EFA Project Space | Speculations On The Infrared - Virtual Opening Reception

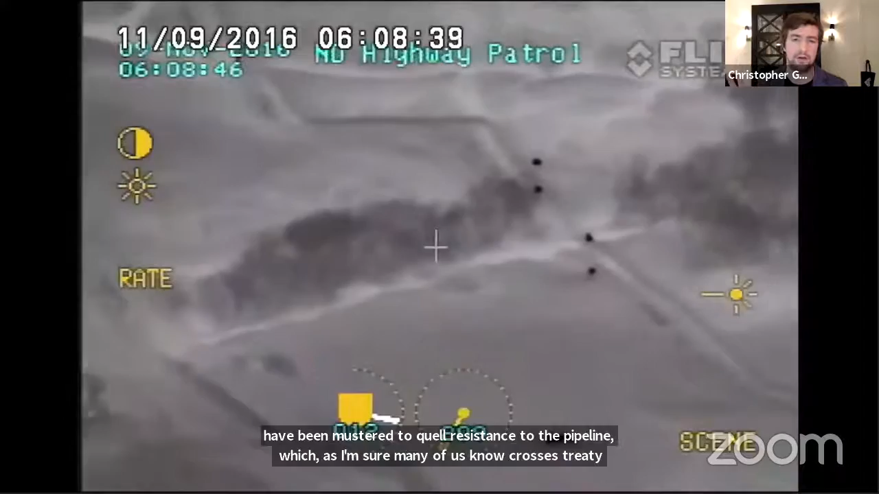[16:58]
which is a very regular thing in the history of the United States, Canada,
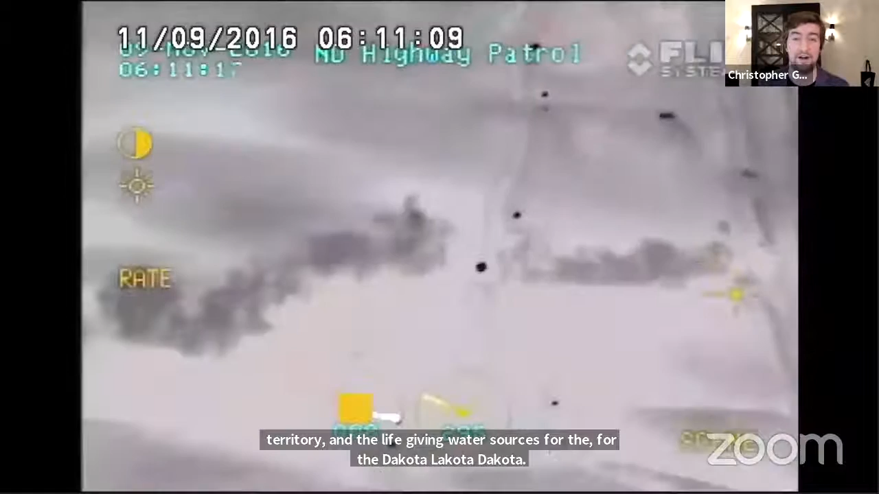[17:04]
and other settler nations, but moments in this infrared feed when the surveillance footage is obscured and disrupted.
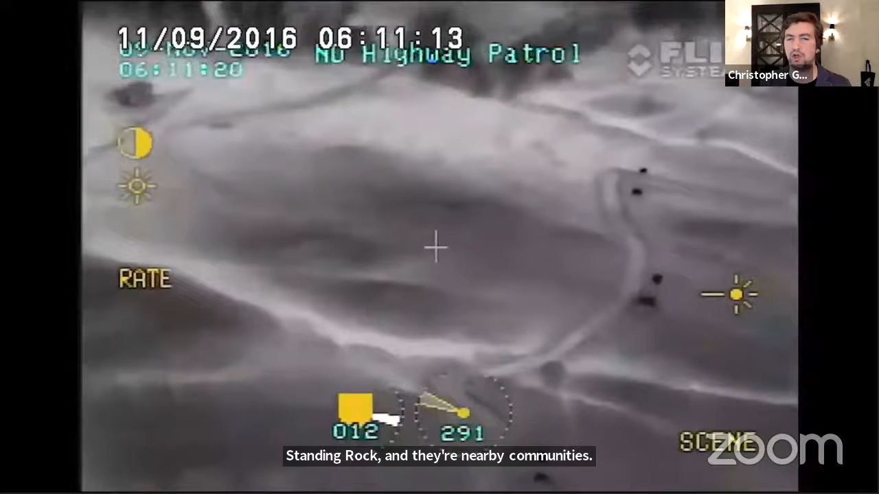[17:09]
Elements and times when cookfire smoke, when tear gas,
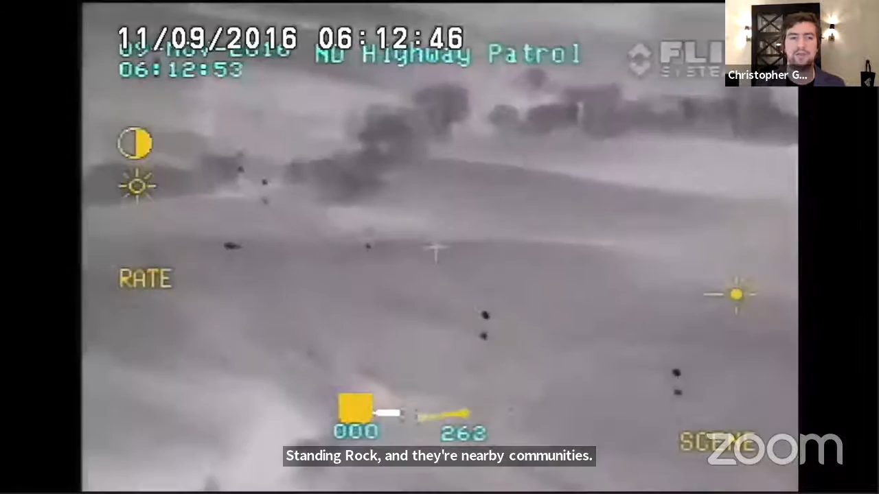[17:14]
when surprising natural encounters disrupt the flow of the surveillance footage.
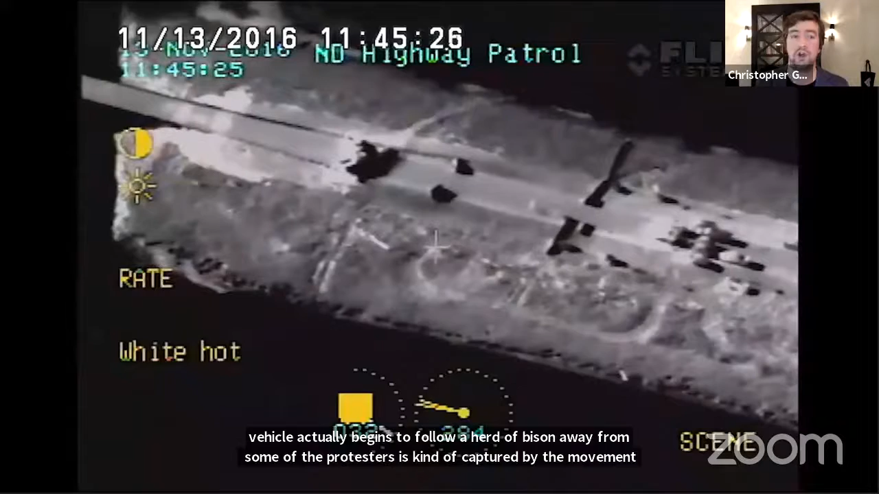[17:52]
This, for example, on the screen right now in the black and white footage are a series of barricades and the protectors facing police opposition.